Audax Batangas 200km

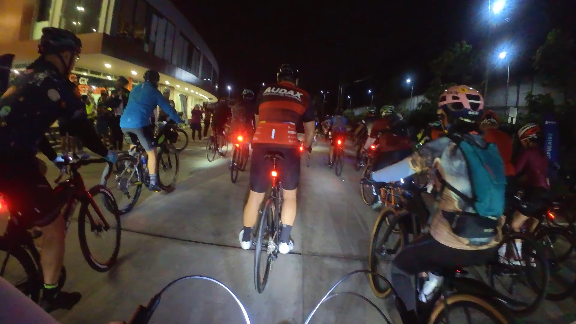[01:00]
Buti na lang, meron akong dropper post, diba? So, nadagdagan yung confidence ko dyan. And umuulan yan, di lang masyadong pansin, pero umuulan yan, and it was so cold. Ayan o, basa yung kalsada.
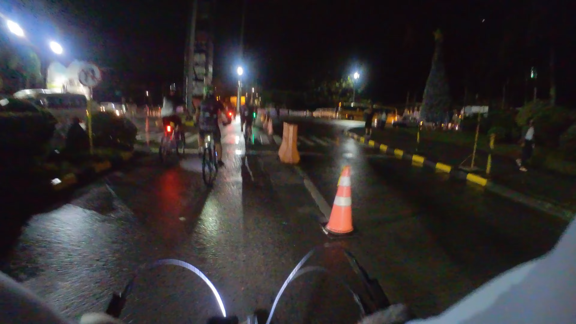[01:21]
So, palabas na kami ng Lima Park. Siyempre si Louie yung may camera.
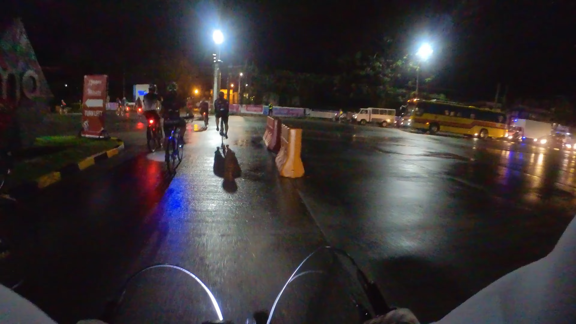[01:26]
Nandun ako sa likod, trying to cope up and trying to catch them.
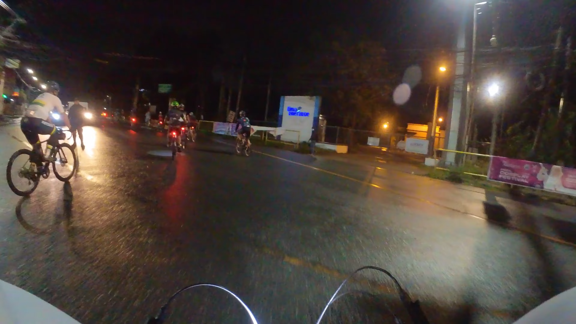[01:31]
Mabilis. Mabilis na agad yung pacing. Kasi ang gusto talaga ni Louie, magbangko na kami bago mag-first na checkpoint. So, 65 kilometers yan. And, ang dami ng mga sasakyan.
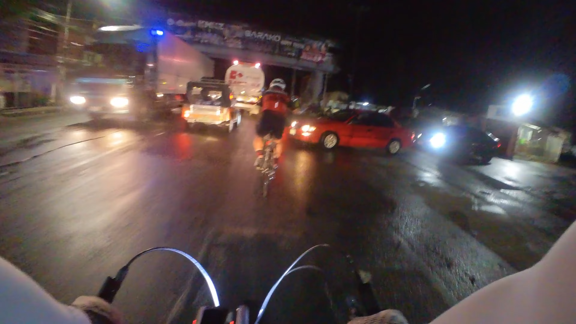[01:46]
So, kailangan talaga mas confident ako dyan.
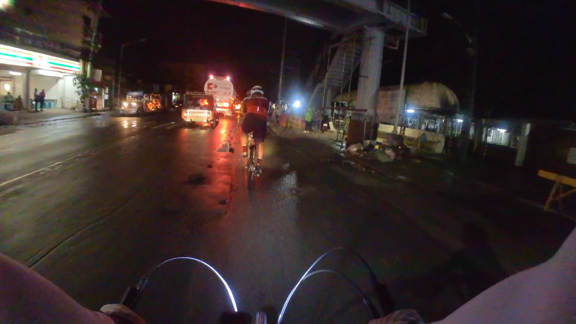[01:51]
Kahit na practice ako ng practice at ensayo ng ensayo na maraming sasakyan, iba pa rin talaga pagka andyan na yung event. So, I was still trying to catch up.